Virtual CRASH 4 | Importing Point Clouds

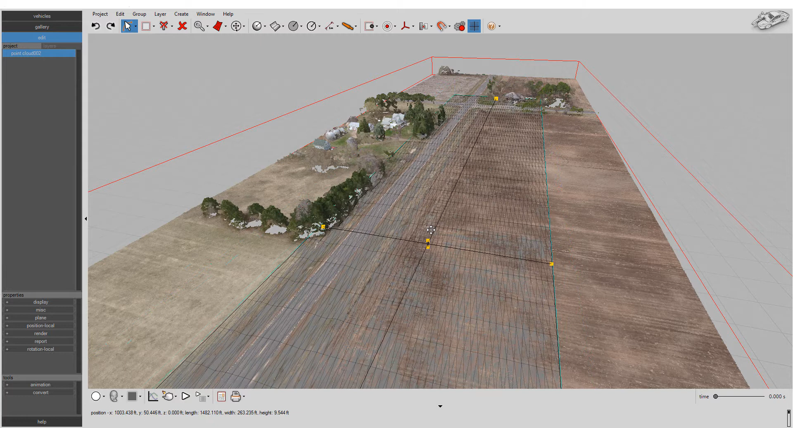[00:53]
Use the upper and lower grips to remove trees or other points from the surface building process. You can build a surface by sampling the maximum vertical point positions, minimum point positions, or average positions.
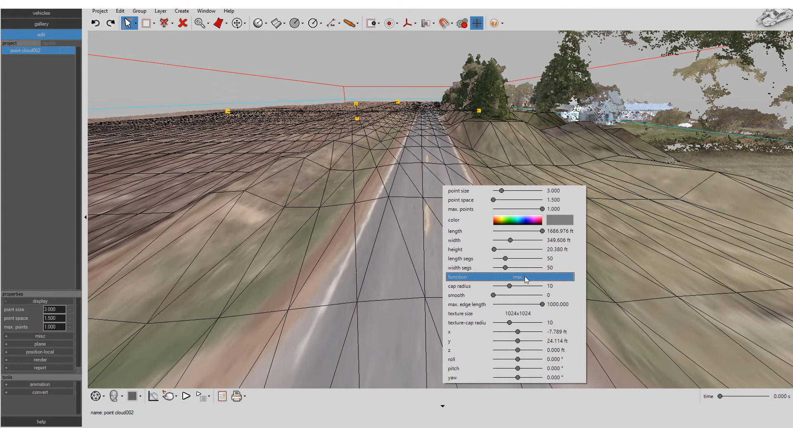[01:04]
It's up to you. Using the average vertical point position is the perfect solution for drone-based point clouds. Set the grid size and texture map quality.
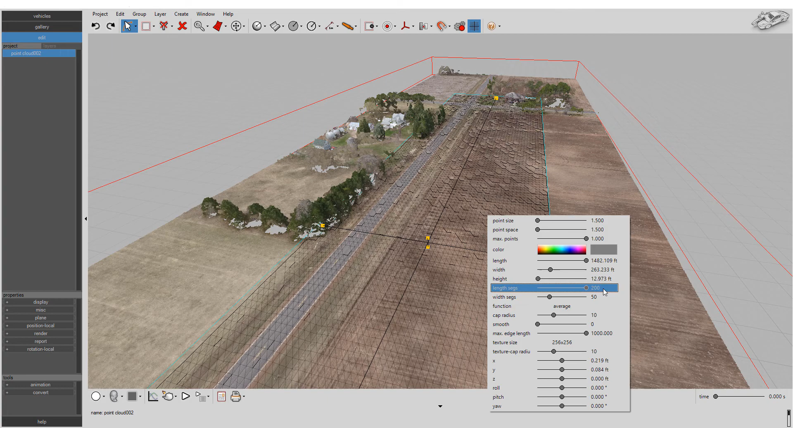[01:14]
Virtual Crash shows you a preview of your surface in real time.
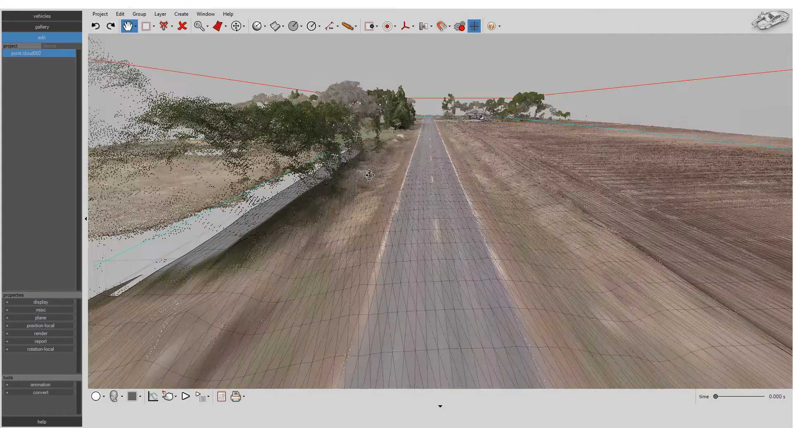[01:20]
You can even reorient the Easy Surface Builder for the perfect fit to angled surfaces.
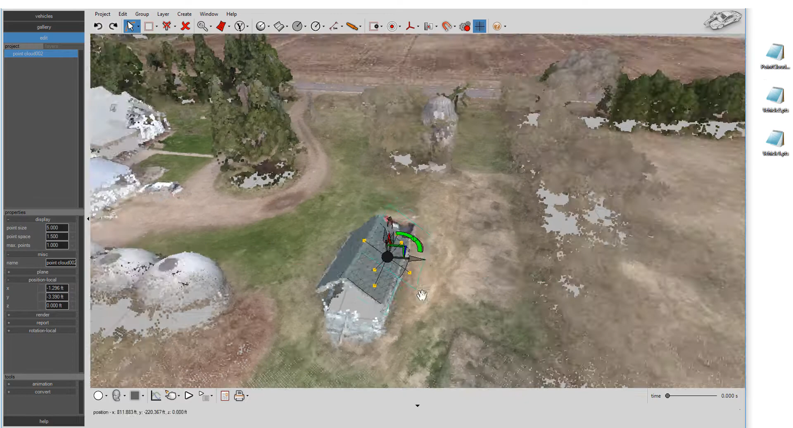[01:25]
Use the Smooth feature to improve the fit quality.
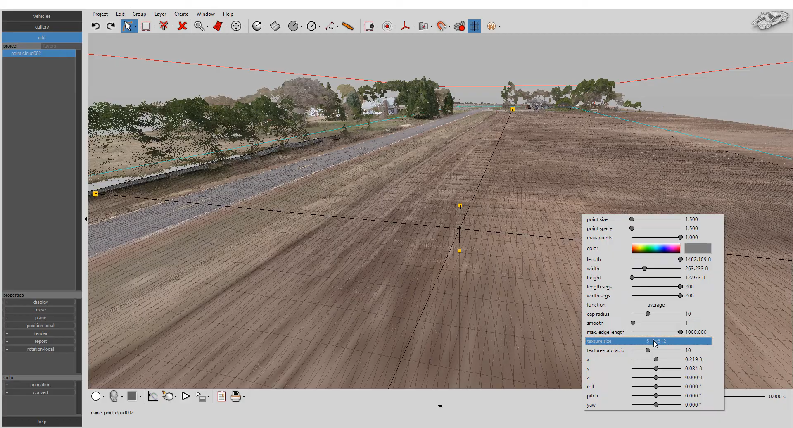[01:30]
You can remove the points used to create the surface for an even cleaner look. Once you're satisfied with the look of the surface, press the Create button and you're done.
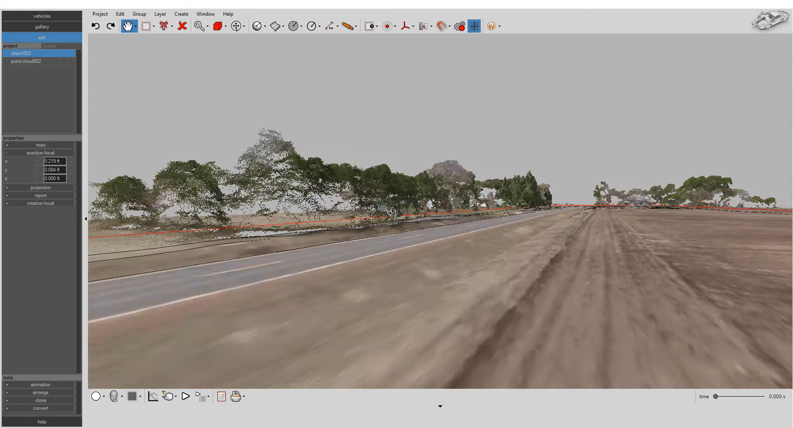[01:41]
Virtual Crash will create a texture map for your surface based on the point colors.
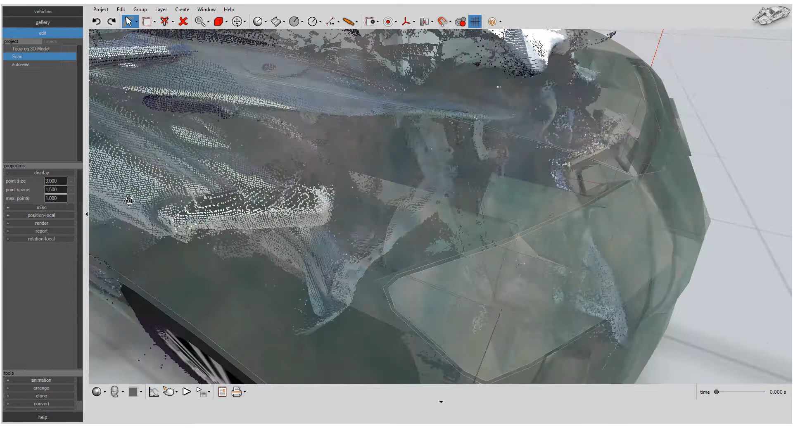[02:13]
Overlay your damaged vehicle points and Exemplar vehicle points or 3D model. You can make your Exemplar vehicle semi-transparent for an even more compelling visual aid.